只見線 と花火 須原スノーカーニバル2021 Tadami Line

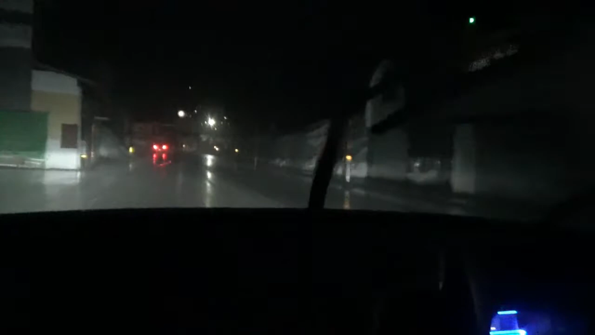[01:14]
まあ、今も雨で雪が降ってきました。 列車の中から花火を見るために入広瀬駅に向かっています。 3月半ばですからね、早いもんです。 中は暗いね。
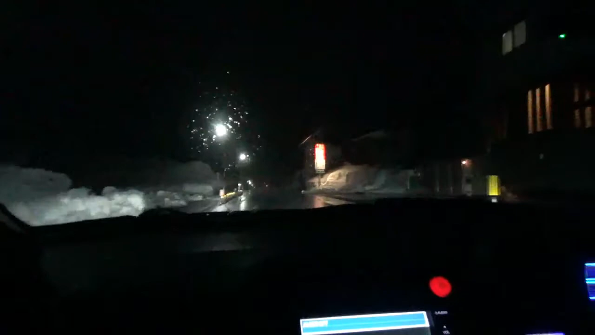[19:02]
あちこちに雪明かりがありますね。